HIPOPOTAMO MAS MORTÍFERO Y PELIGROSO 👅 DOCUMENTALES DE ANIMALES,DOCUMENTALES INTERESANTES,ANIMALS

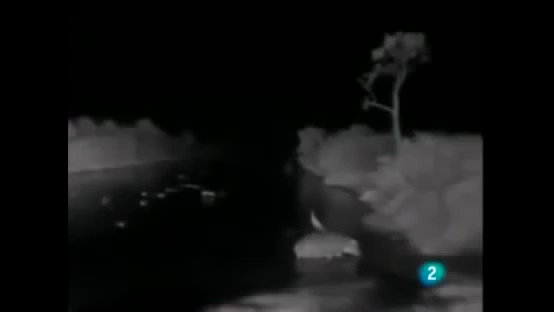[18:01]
Uno por uno los hipopótamos adultos dejan el río y se disponen a aventurarse en la oscuridad.
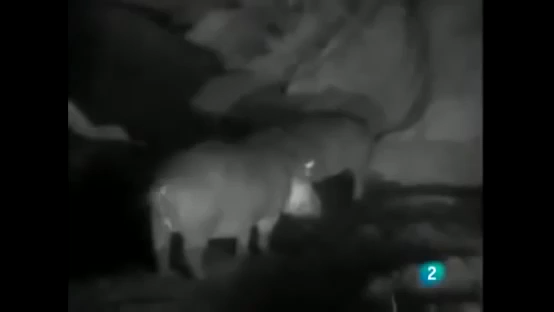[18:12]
Esparcen excrementos para marcar su camino. Esperan hasta la noche cuando hace más fresco para dirigirse a la sabana en busca de alimento. Pero la nueva madre se queda allí.
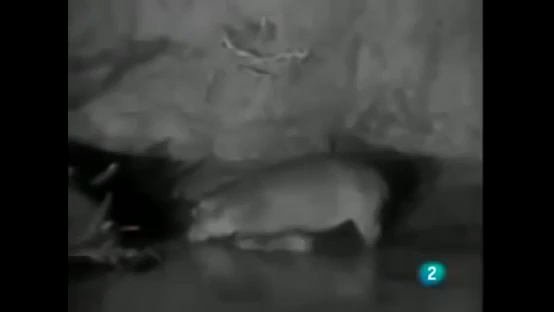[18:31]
Su cría es demasiado pequeña para llevarla fuera. Los hipopótamos muy pequeños siempre se quedan a salvo con el grupo de crías. Durante la noche las madres trabajan por turnos cuidando a las crías y saliendo a pastar.